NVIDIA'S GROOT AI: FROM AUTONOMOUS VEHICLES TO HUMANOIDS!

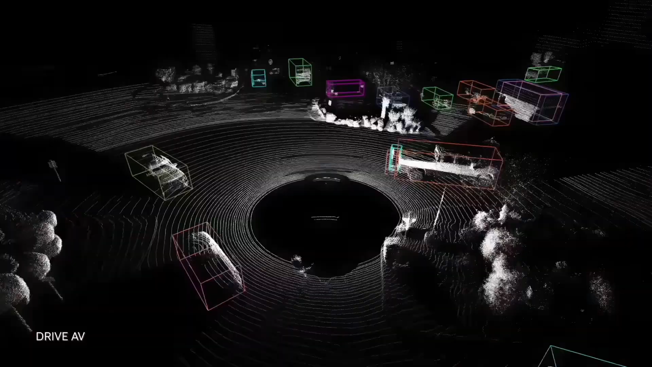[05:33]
Within these tools, we have ISAC Lab focused on reinforcement learning and OSMO, a service to orchestrate computing.
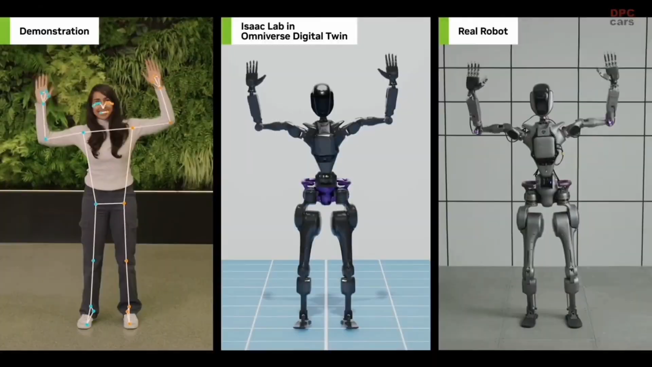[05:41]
For embedded AI models to work well, a large amount of data, both real and synthetic, is required.
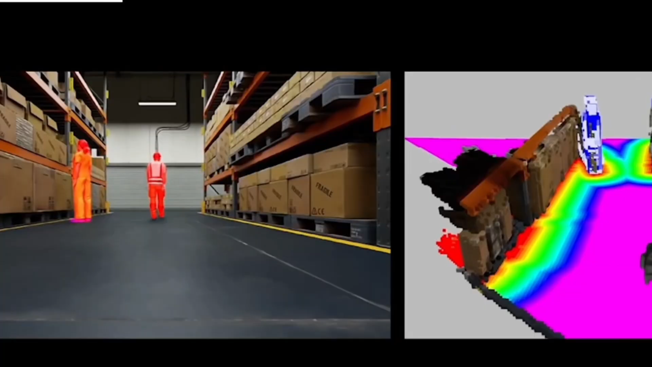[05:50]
ISAC Lab comes with a lightweight solution that harnesses the maximum power of GPUs to provide cutting-edge performance.